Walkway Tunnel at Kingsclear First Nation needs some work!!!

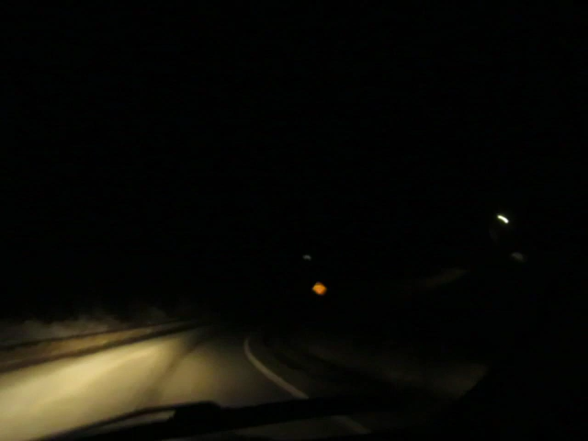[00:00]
okay once again we're hitting the old Trans Canada Highway and then we'll be hitting Kings Clare some interesting things here okay okay now the Kings Clare gas bar it's gonna be right ahead of us now you'll see a speed limit and they say when you see the sign 100 or 80 I think it's 100 slow down